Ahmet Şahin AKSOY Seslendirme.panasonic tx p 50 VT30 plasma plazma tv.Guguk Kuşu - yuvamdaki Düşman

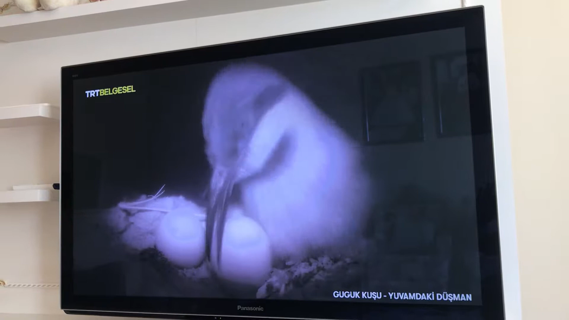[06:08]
O yüzden bu derin bodrum katında aydınlatma amacıyla kızıl ötesi kamera kullanıldı.
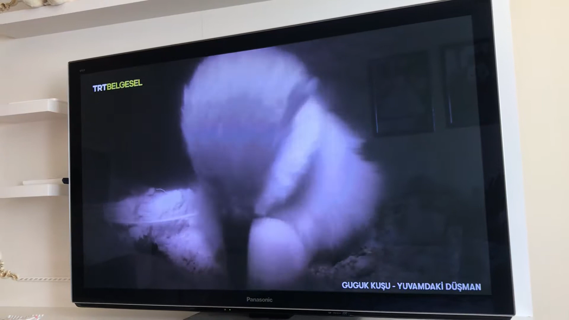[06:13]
En azından burası epeyce güvenli bir yere benziyor. Tabii valk kılavuzunun onlar için kötü niyetlerini saymazsak.